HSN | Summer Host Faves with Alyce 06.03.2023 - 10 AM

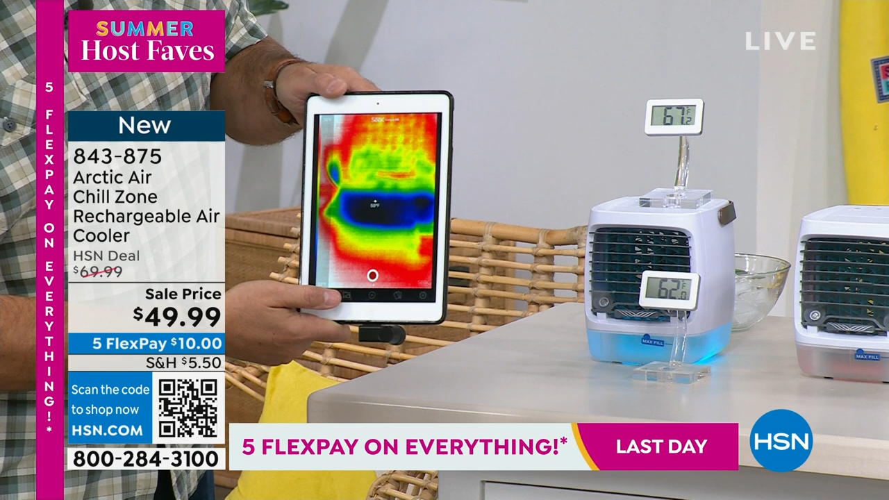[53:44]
of the room you can see all the colors when you see red and yellow that's hot orange hot but when you see that blue you know what you're getting off of that is that cool cool cool air and in fact if i aim that right at that it's coming out at about 59 degrees okay so you're getting about 59
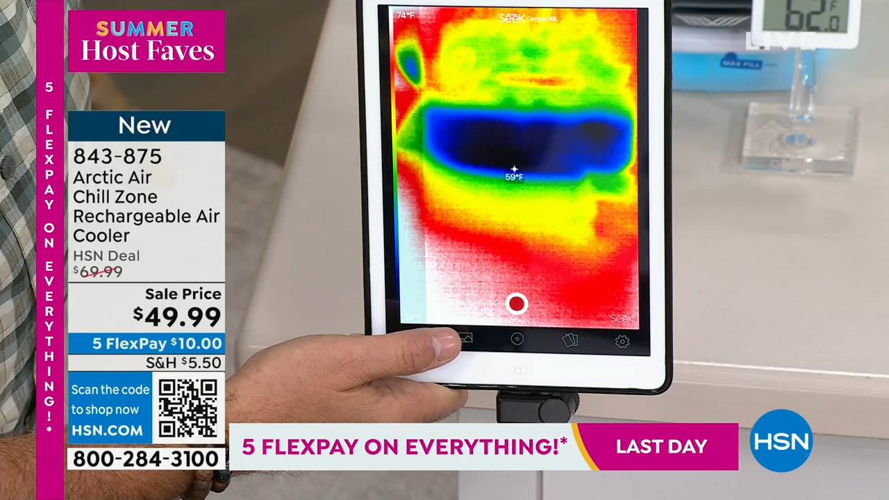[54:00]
On screen: spot 59°F
degrees coming out of there and actually the thermometer that's behind it shows 62 so you could see that there's some nice cold air but again it's just